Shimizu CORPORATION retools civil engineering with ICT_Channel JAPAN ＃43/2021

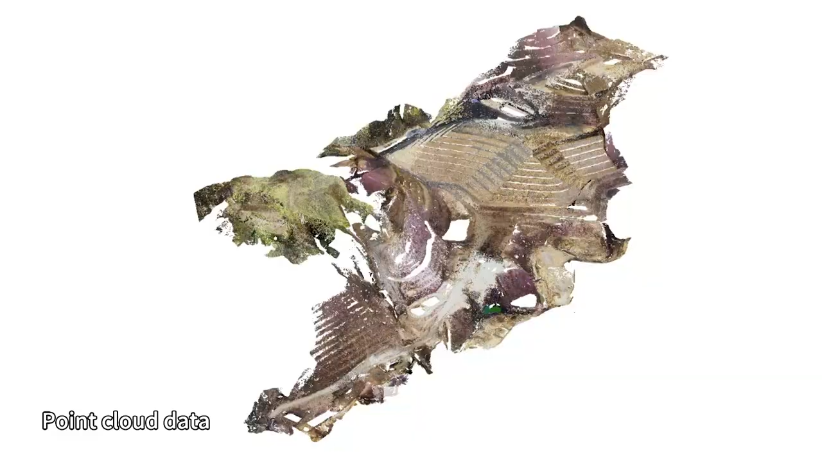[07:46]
We also put tripods on the ground and use lasers that rotate 360 degrees to carry out surveys.